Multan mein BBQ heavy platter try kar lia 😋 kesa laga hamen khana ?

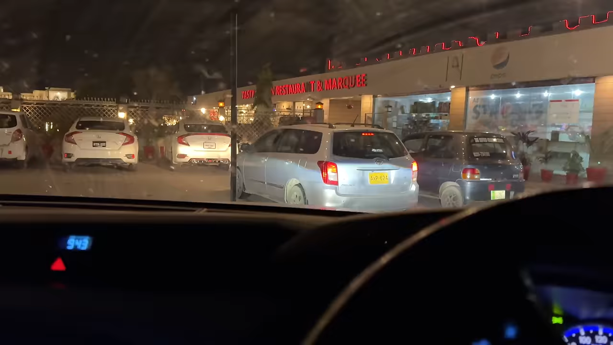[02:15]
चले भाई, एक रेस्टोरेंट मिला है यहाँ पे, हम लोग रुके हैं, देखते हैं क्या सीन है।
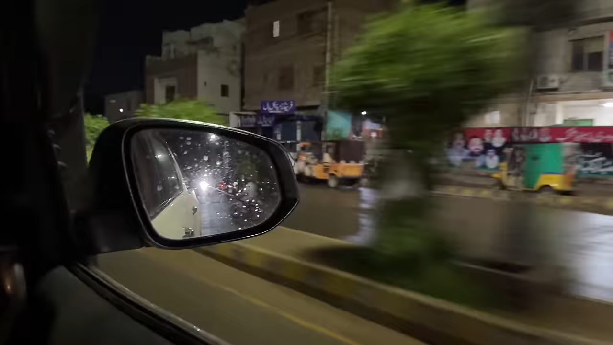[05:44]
रात के 11:30 बज रहे हैं और दुकानें वगैरह जो है ना यहाँ पे बंद हो गई, मतलब सन्नाटा हो गया। देखें कोई इक्का दुक्का दुकान खुली हुई है, मतलब जो है ना लोग बारिश के मजे ले रहे हैं फुल और पकौड़े शकौड़े खा रहे हैं मुझे लगता है भाई।
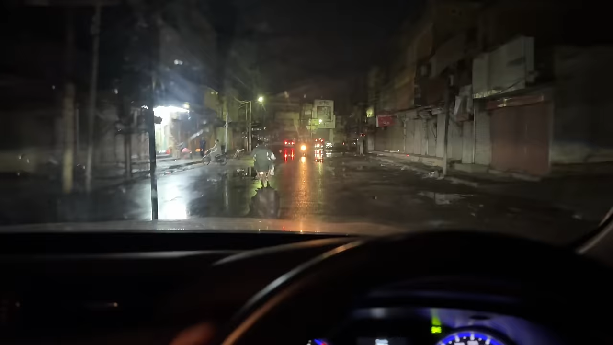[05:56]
अब फाइनली हम लोग हुसैन आगाही रोड पे पहुंच चुके हैं जो कि बहुत ही क्राउडेड मार्केट है।
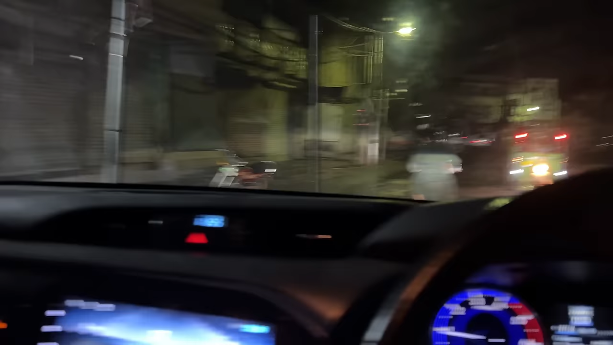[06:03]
बासित भाई आपको पता है हमारे जिस तरह सदर है ना, ये उस तरीके की मार्केट है।
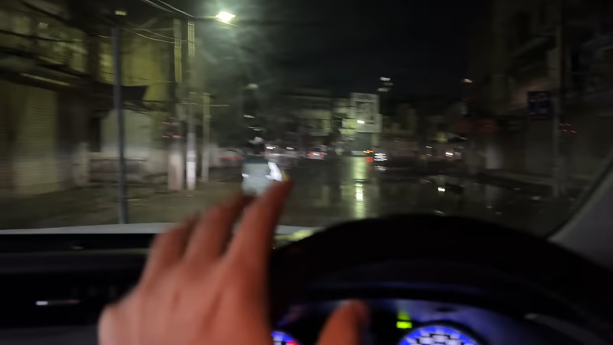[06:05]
दिन में यहाँ पे पांव रखने की जगह नहीं है और रात के टाइम पे देखें फुल सन्नाटा है, मार्केट शार्केट बंद हो गई है।
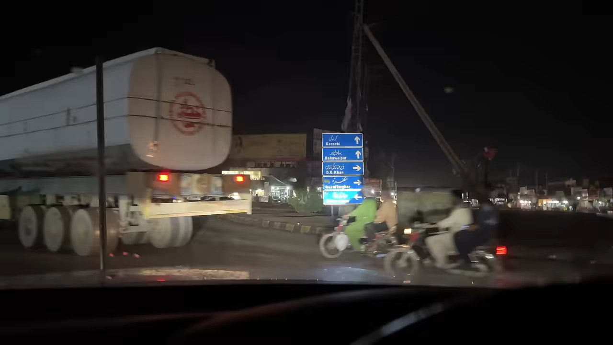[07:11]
सामने सीधा जाएंगे तो कराची का रास्ता है, फिर भावलपुर है, फिर है डेरा गाजी खान,
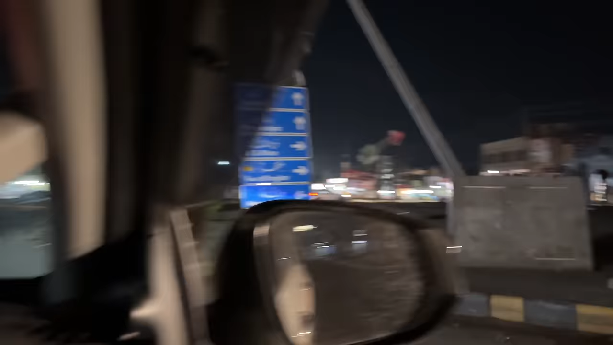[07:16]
फिर मुजफ्फरगढ़ और फिर विहारी चौक। यार एक तो आज जो है ना बहुत ज्यादा खाना खा लिया है, ठीक है, बारबेक्यू फुल लोड कर दिया हमने, और इसके बाद फिर ये हलवा भी खाना पड़ेगा। मतलब आज तो डाइटिंग गई काम से यार।
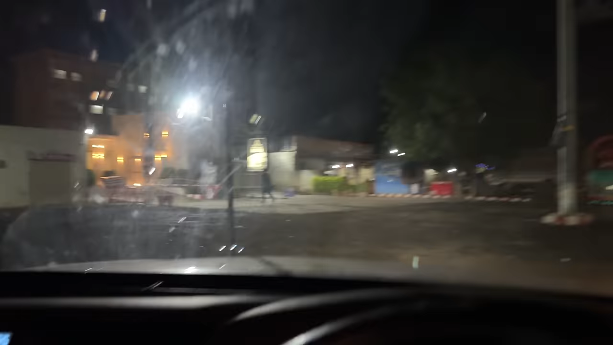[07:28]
आ गया भाई होटल, आ गया हमारा होटल, आ गया।
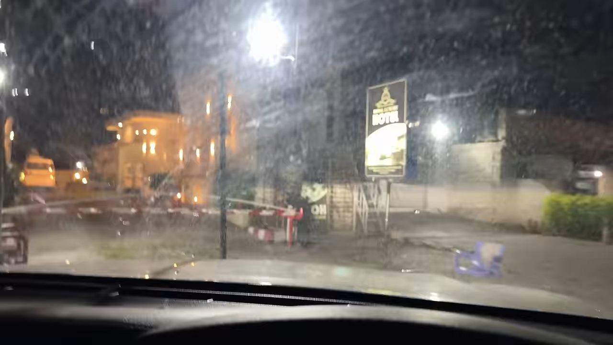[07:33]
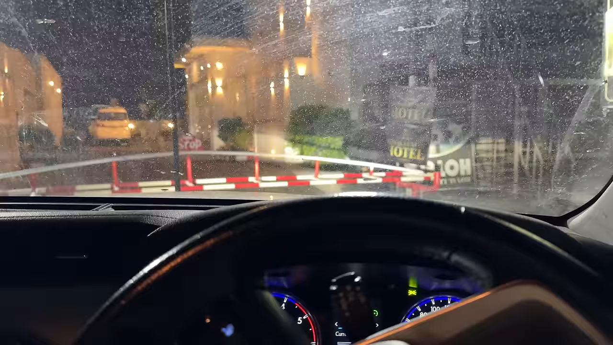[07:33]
चले भाई दरवाजे खुल गए हमारे लिए।